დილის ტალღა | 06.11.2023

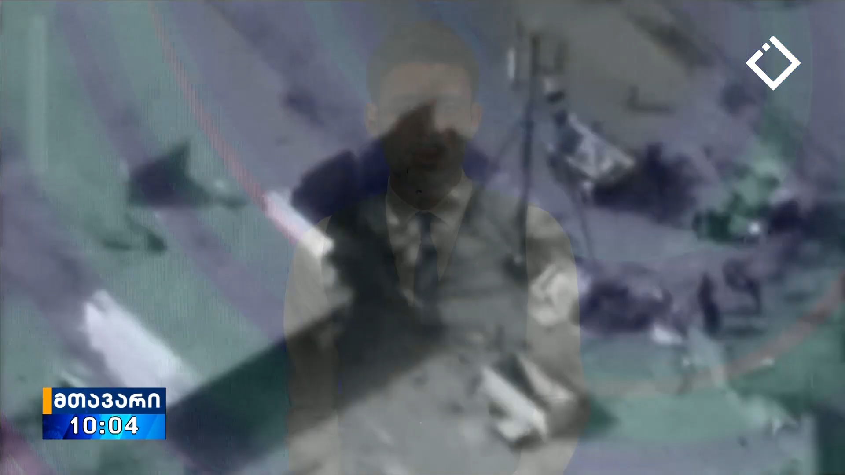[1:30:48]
ისრაელის არმიამ სირიის სამხედრო ინფრასტრუქტურაზე განხორციელებული დარტყმების ამსახველი ვიდეო კადრები გააგრძელა.
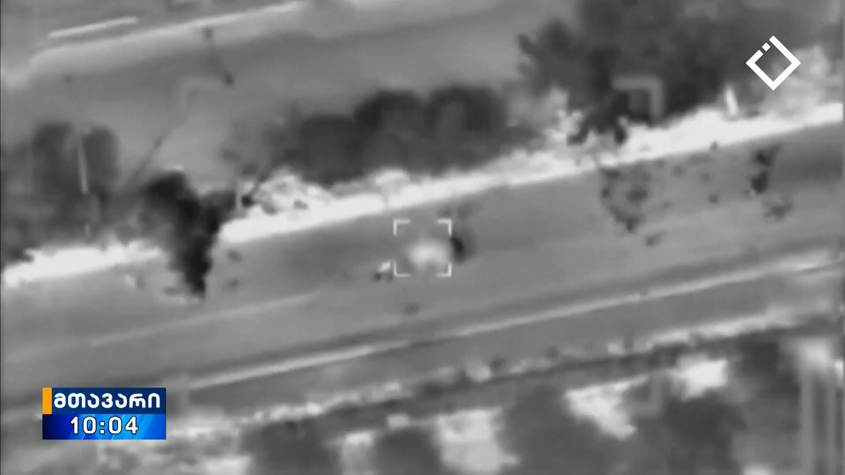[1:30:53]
ისრაელის არმიის განცხადებით ეს საპასუხო ცეცხლი იყო სირიიდან ისრაელის გალანის მაღლობებზე გაშვებულ რაკეტებზე.